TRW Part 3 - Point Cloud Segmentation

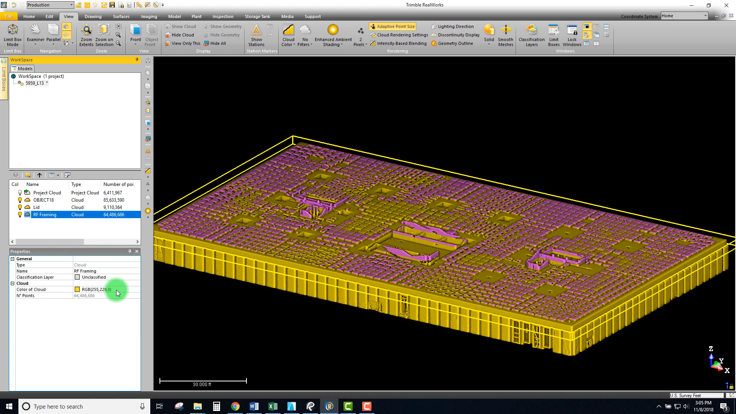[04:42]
colors and right now everything set to yellow but I'm gonna change my lid and we'll just make that like a like a pink and we can change our framing and maybe we'll make our framing like a red color so okay so there we go
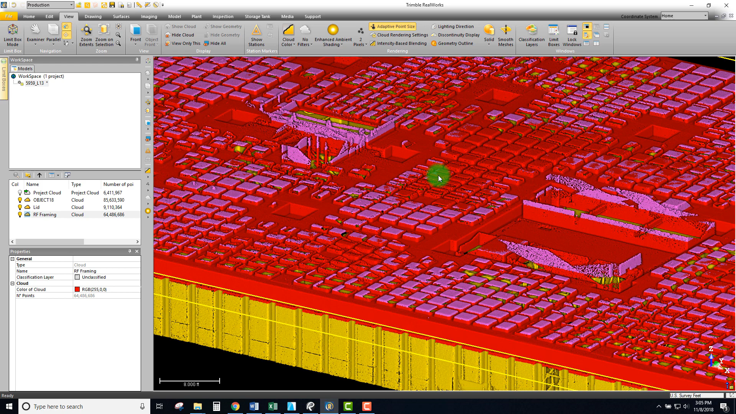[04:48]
we now have three different layers of this and actually in this next video that's pretty much it that I wanted to cover for the segmentation
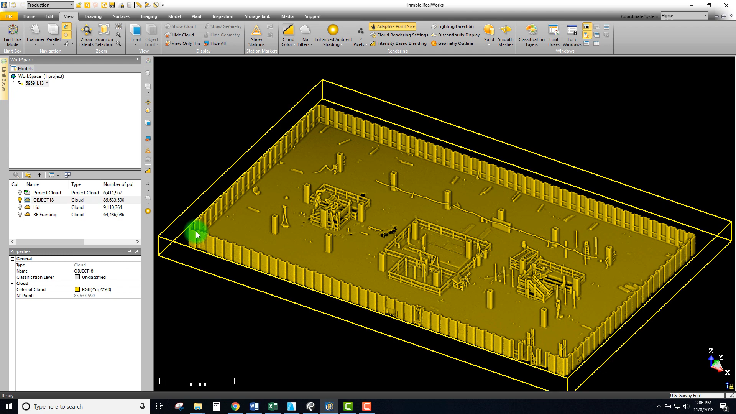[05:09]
and select the floor out of this slab sorry out of this point cloud and we're going to pull out the the slab that is especially the floor so stay tuned for the next video coming right up